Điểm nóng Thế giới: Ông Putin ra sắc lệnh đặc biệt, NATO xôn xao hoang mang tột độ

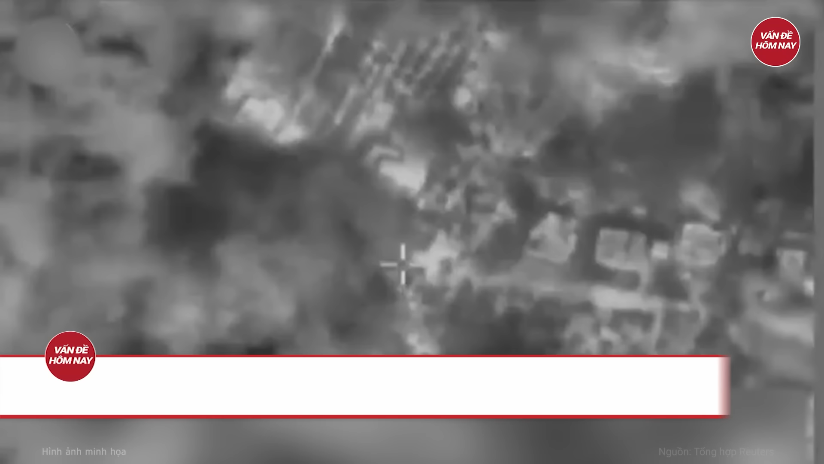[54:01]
Đã tuyên bố tiến hành không kích Vào các mục tiêu của Helmola Ở miền Nam Lý Băng Theo IDF
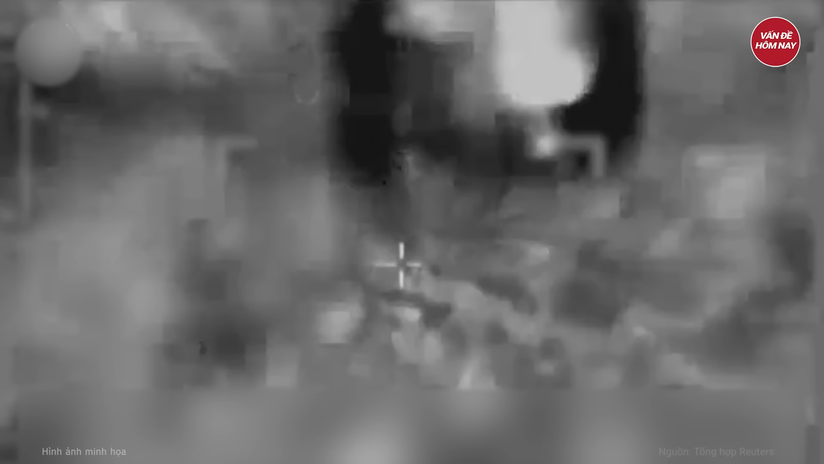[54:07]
Các máy bay chiến đấu đã tấn công Một bệ phòng rocket Và
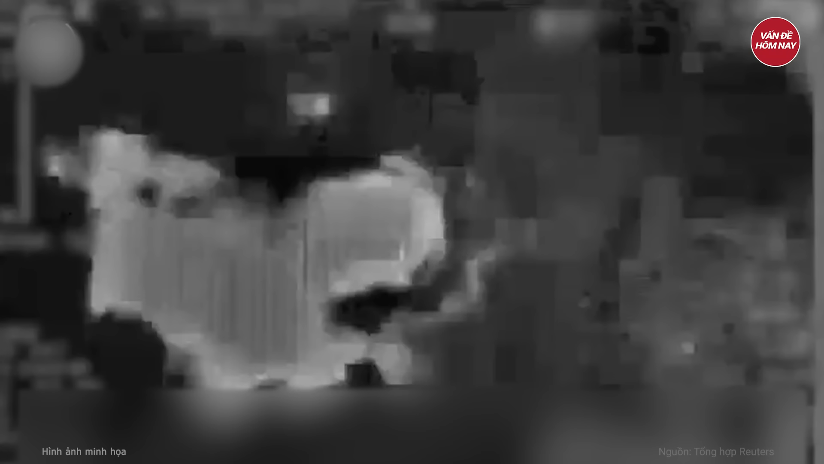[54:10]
nhiều tòa nhà Do các thành viên Helmola sử dụng Tại Jebain